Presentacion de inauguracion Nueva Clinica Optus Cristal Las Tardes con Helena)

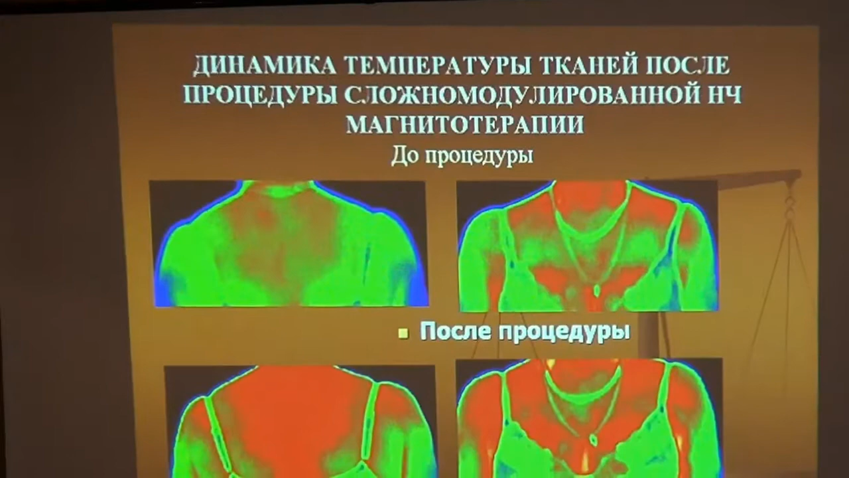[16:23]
Las imágenes antes de tratamiento y después de tratamiento.
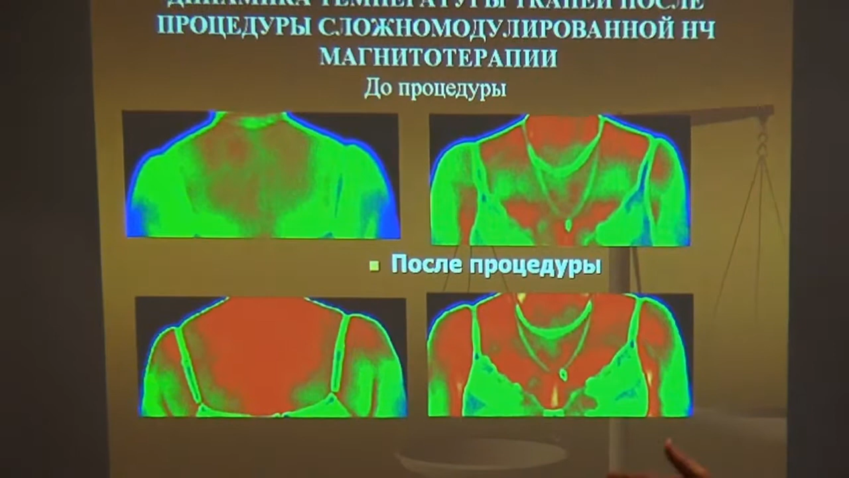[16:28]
Красный цвет. El color rojo. Показывает зоны более высокой температуры. Enseña las zonas con la temperatura más alta. Что является индикатором улучшения метаболизма в тканях.
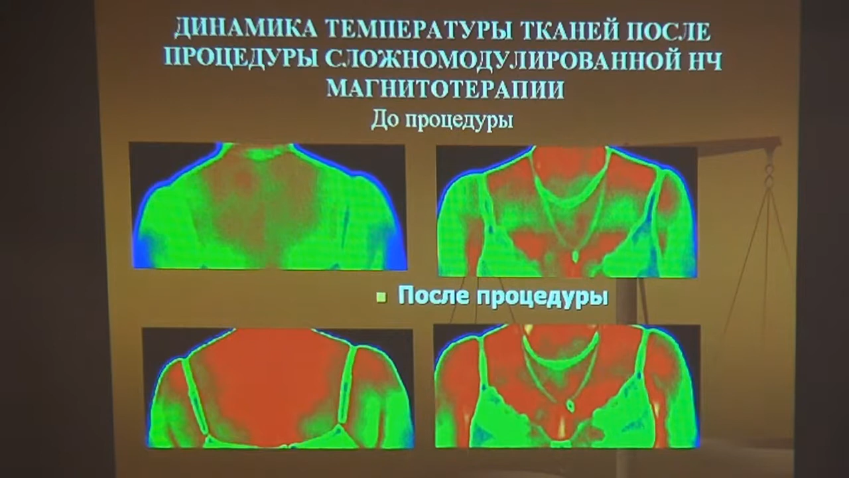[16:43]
Que indica la mejoría en metabolismo. Еще один метод – это воздействие магнитного поля на головной мозг.